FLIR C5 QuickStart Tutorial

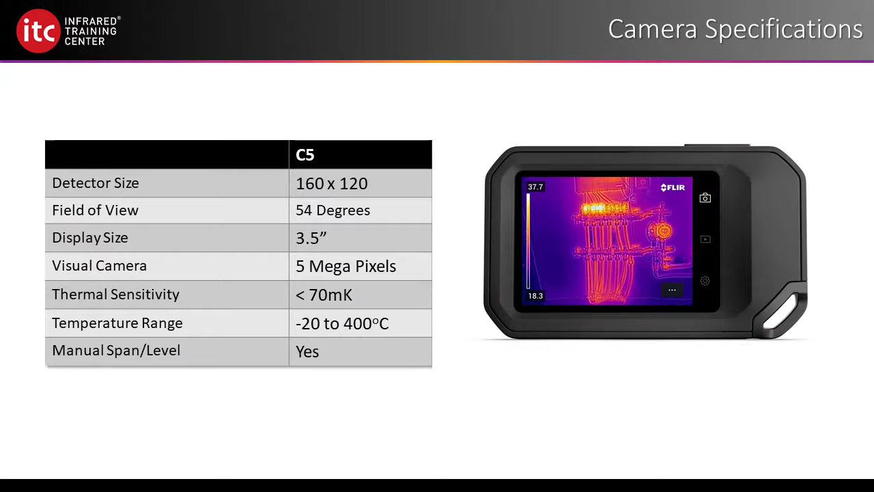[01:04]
It's easy to operate and is mostly touchscreen driven using the display here on the back. Now as for the hardware, the Imager itself is a 160 by 120 focal plane array and comes standard with a wide-angle lens. It offers two temperature ranges and the ability to manually adjust both the span and level. But perhaps the most interesting feature is its integration with the cloud and FLIR Systems' new Ignite Web,
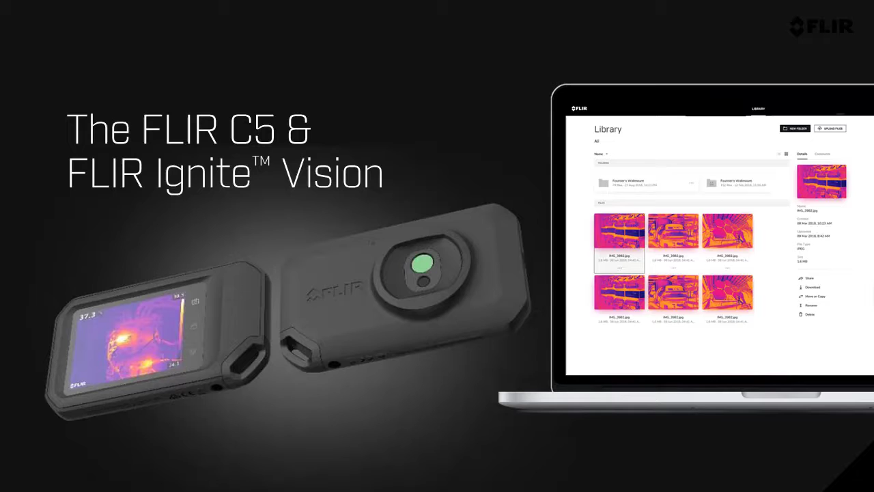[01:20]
which offers users the ability to upload thermal images directly to the internet, as well as share these simultaneously with colleagues. If you're looking for the complete list of specifications,
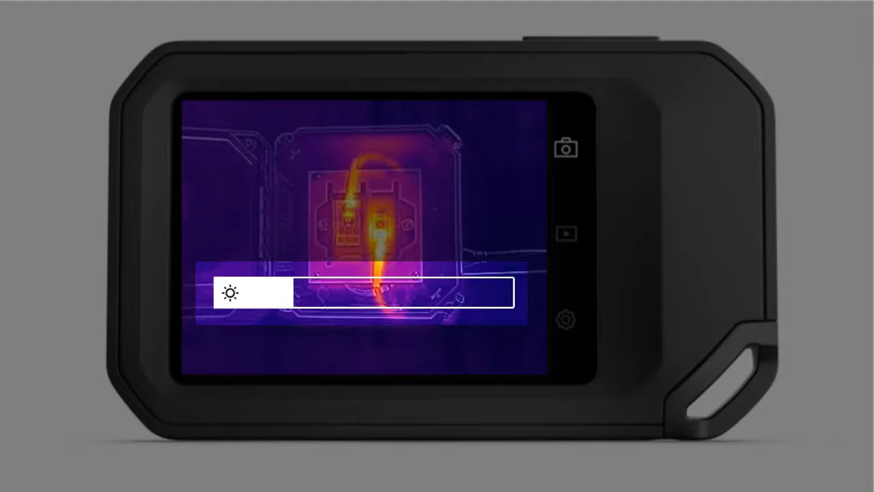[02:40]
Pressing on it, you can slide it left to dim the LCD display and save battery life. Or slide it to the right to brighten the screen if you're working outdoors and are having difficulty seeing the display.
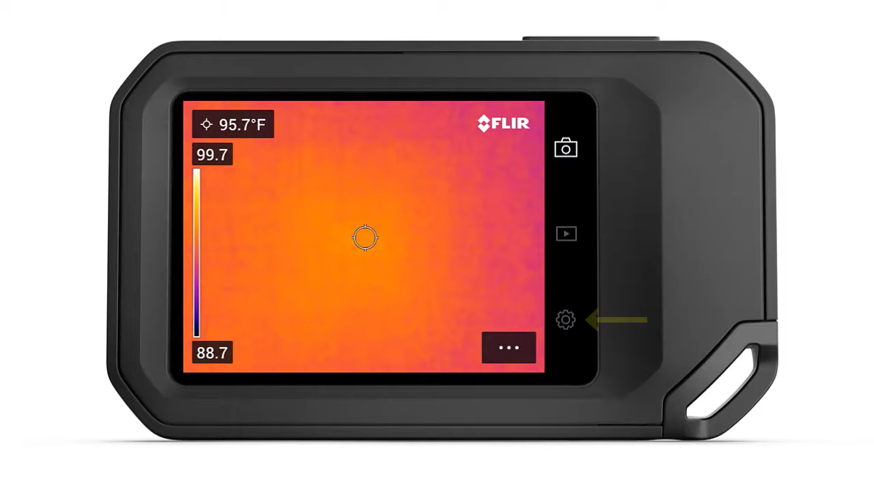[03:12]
On screen: spot 95.7°F
tap the Settings icon located here to the right of the display. From here, select Connections.
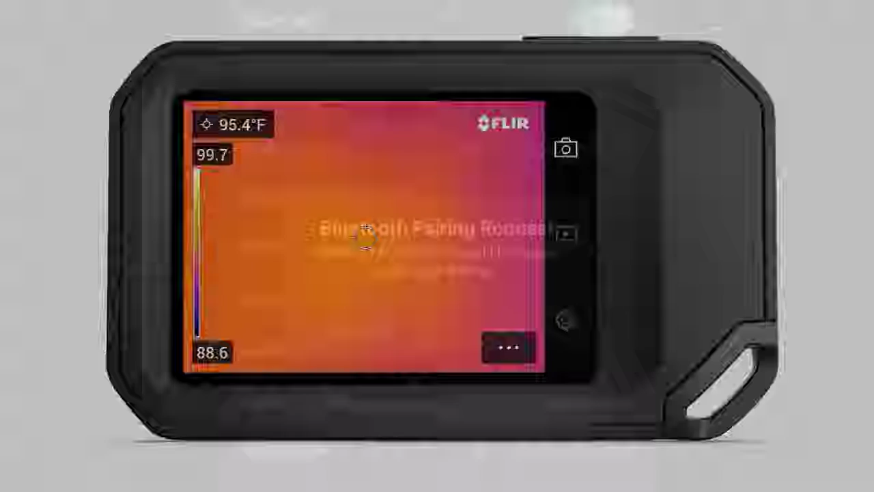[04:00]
On screen: spot 95.4°F
Once connected either via Wi-Fi or Bluetooth, you can pair the camera to your Ignite account. From the Accounts menu on the camera, select Pair.
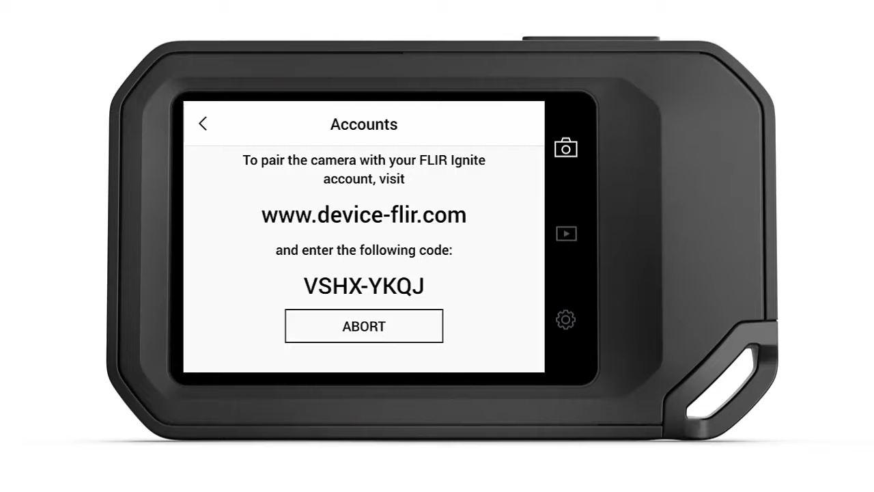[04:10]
Now go to the website shown on the camera screen and enter the code. Either log in to your account, or create a new account to complete the process.
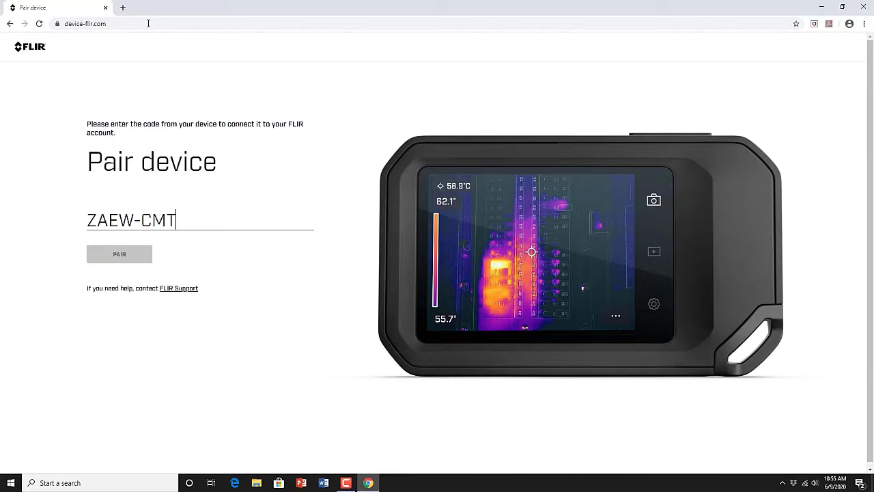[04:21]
Once paired, you can upload images directly from the camera. From the gallery view on your thermal imager, you can choose to manually upload directories or specific images to the Ignite library.
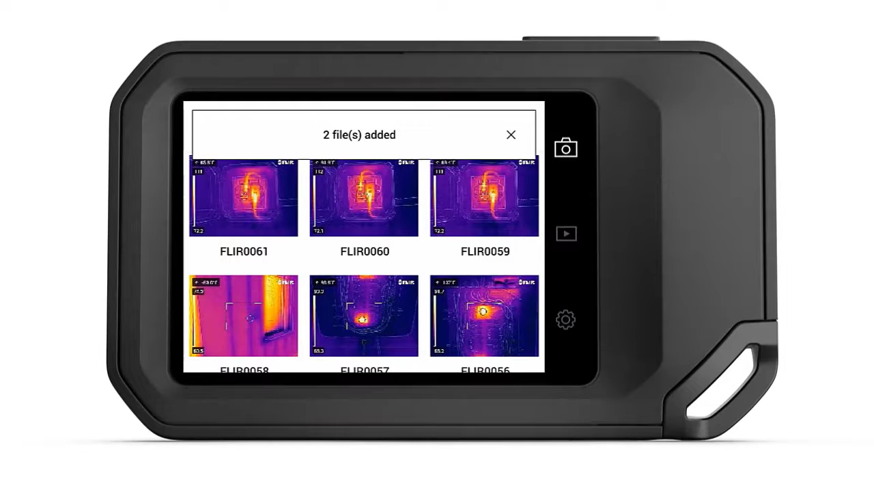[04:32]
If you prefer, you can have the camera upload newly saved images automatically. To enable this feature, select Settings, Save Options, and Storage.
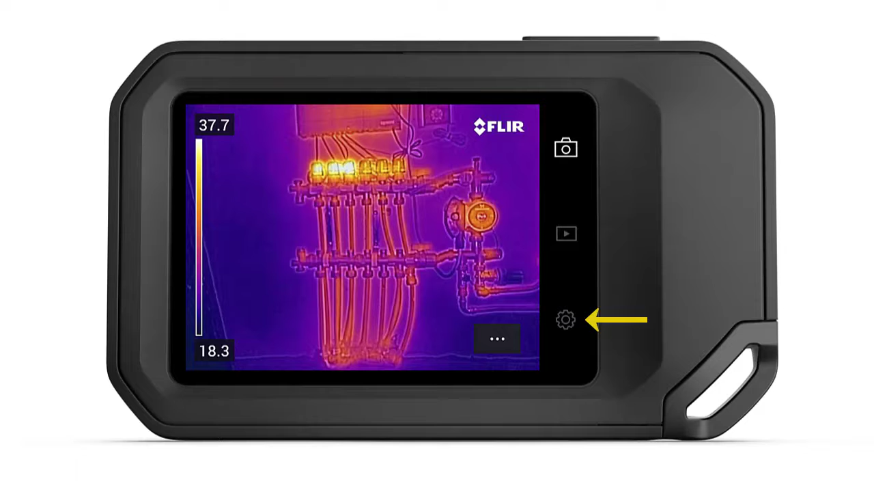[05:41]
You'll also want to be sure that you're using the right temperature and distance units. To set the date and time, tap the Settings icon to the right of the display. From here, select Device Settings.
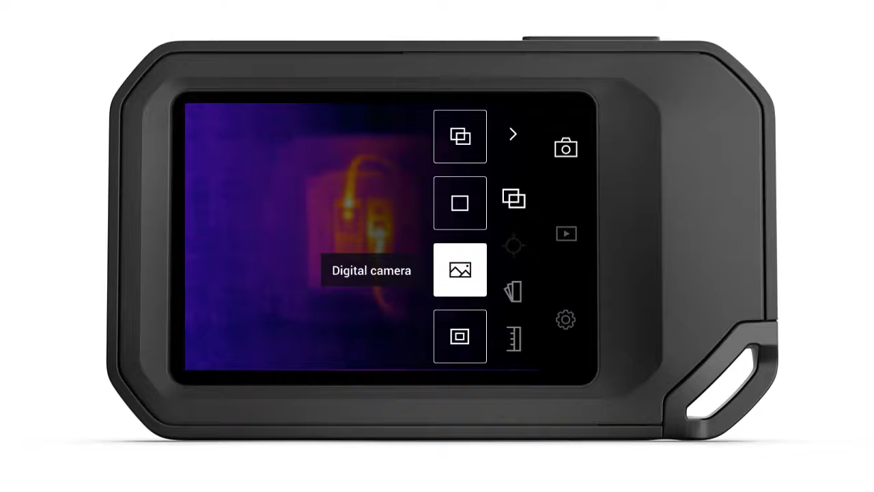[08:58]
Most of you will probably work in Thermal MSX, so we'll just leave it there for now. To return to the main menu, click the arrow in the upper right corner of the display. The measurement option offers three different temperature measurement tools, including a center spot tool, a hot spot box, which provides the maximum temperature inside the display box, and a cold temperature box with the minimum temperature value. Simply touch or toggle the icon for whichever tool you want.
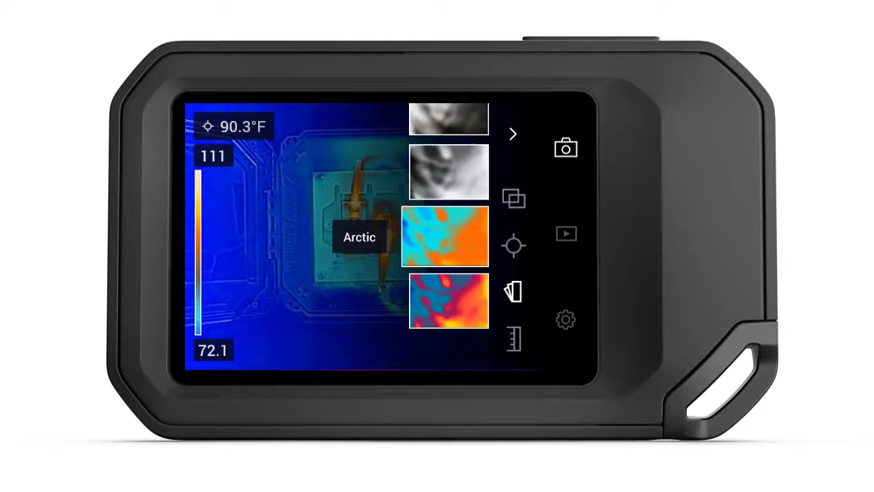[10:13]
On screen: spot 90.3°F
The C5 Thermal Imager comes with seven different color palettes, including iron, rainbow, rainbow high contrast, white hot, black hot, arctic, and lava. Drag your finger up and down across the various options and simply touch the thumbnail of the palette you'd like to use. Regardless of which color palette you select, these can always be changed later with the saved image, either in the camera or the processing software. Finally, the temperature scale setting is where you can either auto or manually adjust your span and level settings.
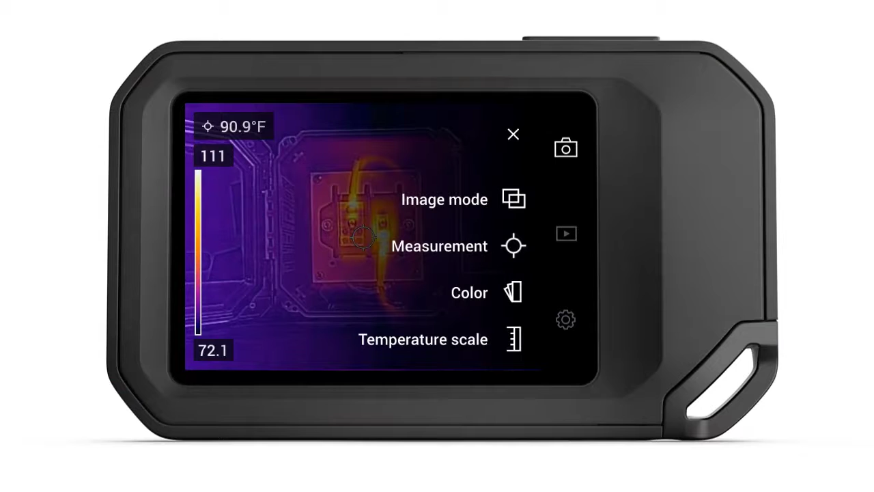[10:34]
On screen: spot 90.9°F
Changing span and level is how we set the contrast and brightness of the thermal image.
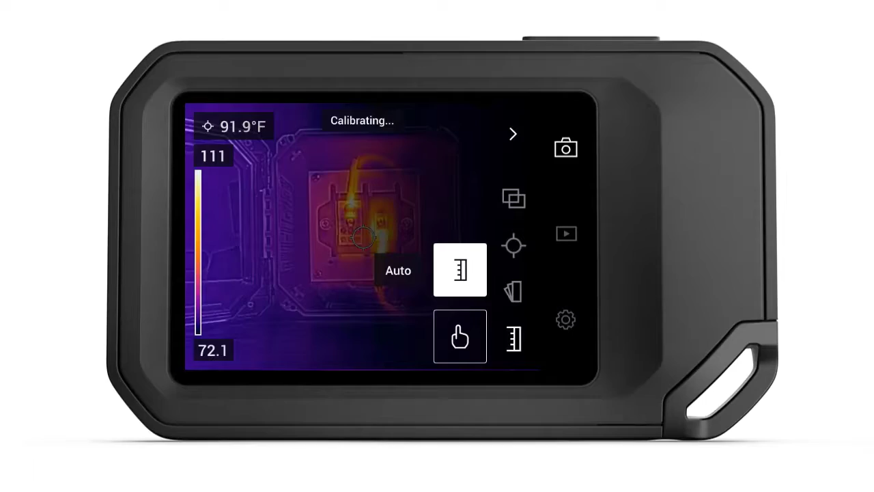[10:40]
On screen: spot 91.9°F
By default, the camera runs in auto mode.
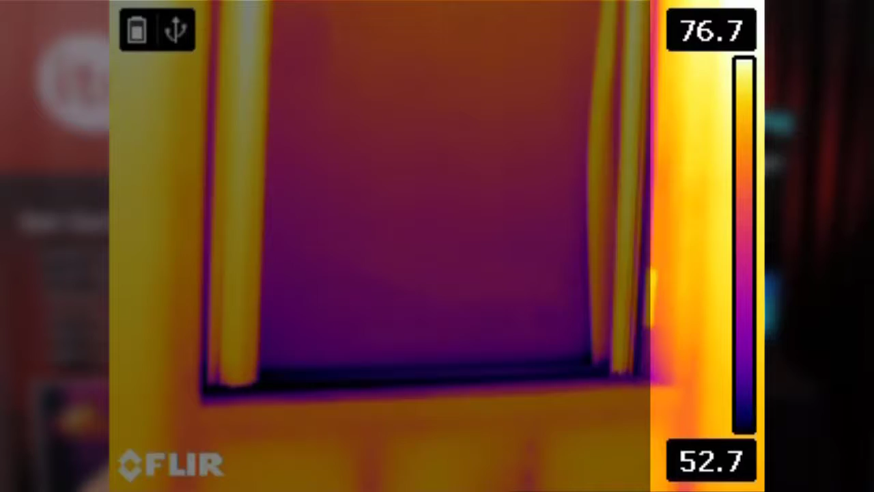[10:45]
This will automatically set the scale based on the hottest and coldest objects that the detector sees in the frame.
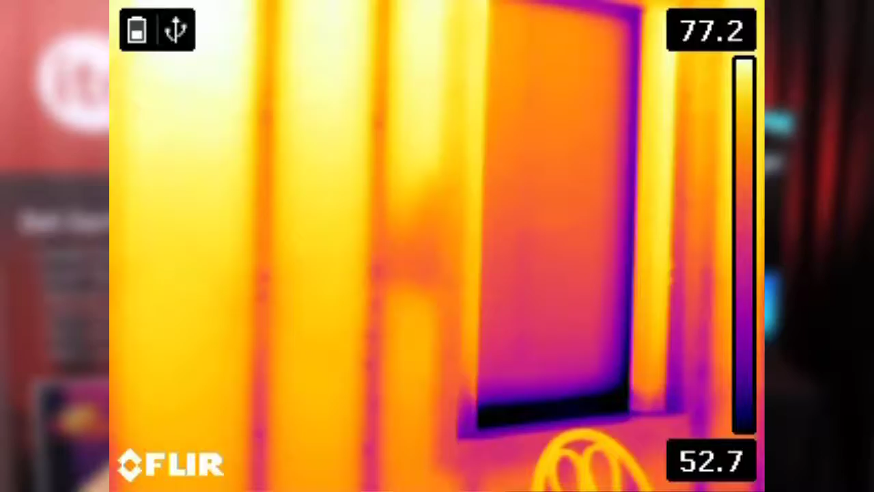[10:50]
This option works well for quick adjustments, but it's not something you want to use when your target is surrounded by either very hot or cold objects. When that's the case, you'll need to thermally tune the image.